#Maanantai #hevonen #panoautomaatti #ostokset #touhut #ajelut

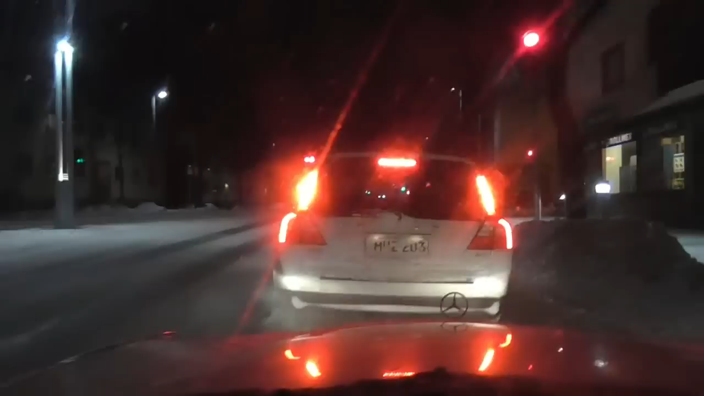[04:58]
Ainakin äsken oli keltavilkulla noi valot tuolla. Mikä risteyssä nyt sit onkaan viralliset nimeltään. Noh mä näytän sen teille kohta. Mikä se sitten on. Vaihtutaanpa nyt valot.